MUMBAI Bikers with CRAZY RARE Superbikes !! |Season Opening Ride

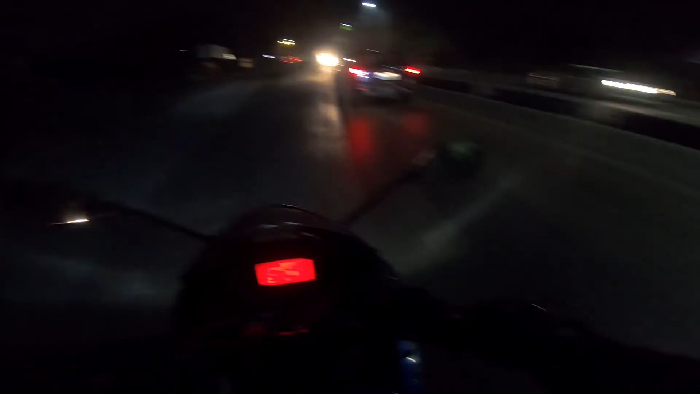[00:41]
Right now, the guard section has been started and the time is 5:43. Isme show kar raha, it means ki 5:20 hota hoga. My clock is 20 minutes earlier. By the way guys, if you are at guard section, you have to be very careful.
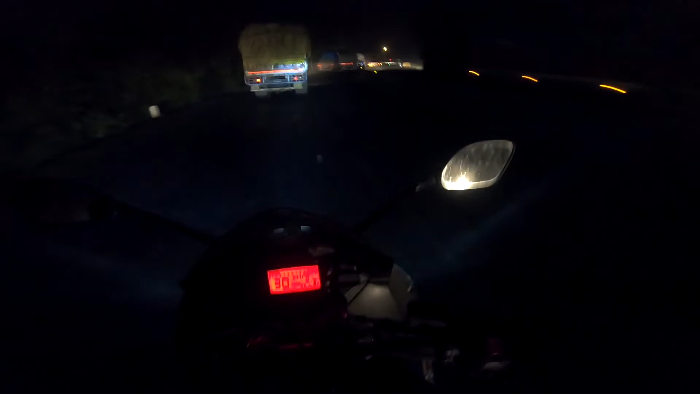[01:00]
You have to be very careful while riding your bike,
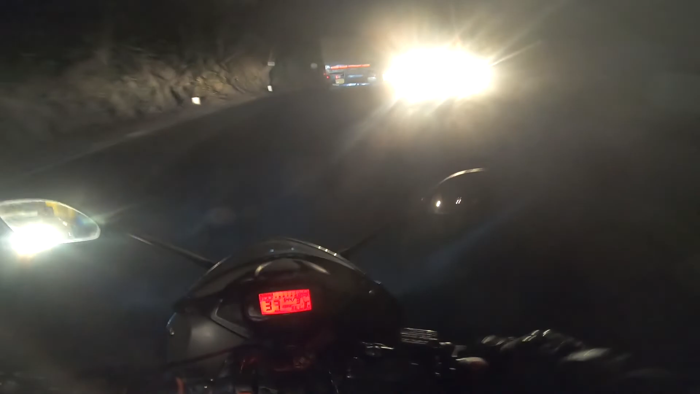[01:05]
because if the truck wale sab yahan wala move hote hote, so you have to be patient and careful also.